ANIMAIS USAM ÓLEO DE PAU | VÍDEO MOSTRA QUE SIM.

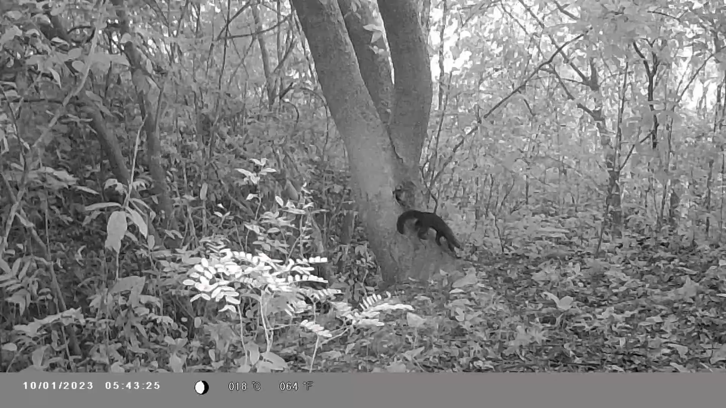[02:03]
como foi dito anteriormente o último único vídeo que ela registrou pessoal foi essa irara aí mas ela não registrou ela utilizando o óleo da copaíba e o segundo foi o mutum